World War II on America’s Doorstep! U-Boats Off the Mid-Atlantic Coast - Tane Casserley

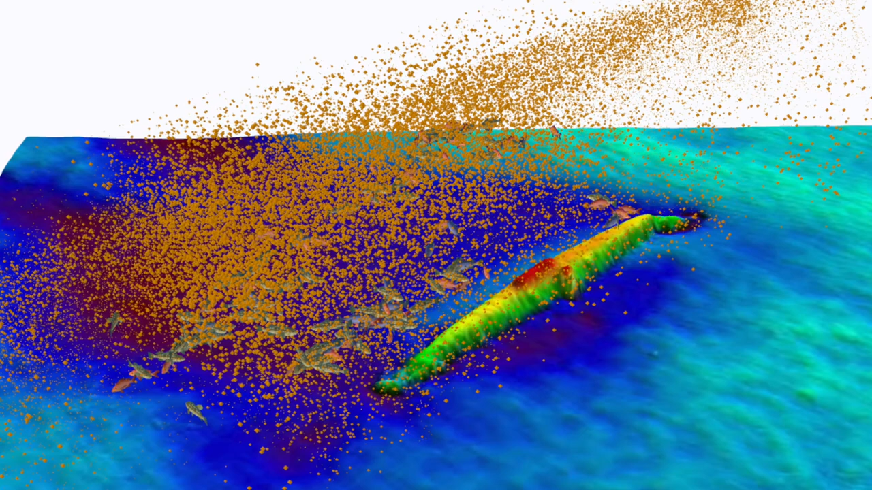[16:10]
And these shipwrecks, these U-boats, these Allied anti-submarine vessels, you know, merchant ships, these gigantic merchant ships on the seafloor are just these beautiful homes now for all sorts of marine life.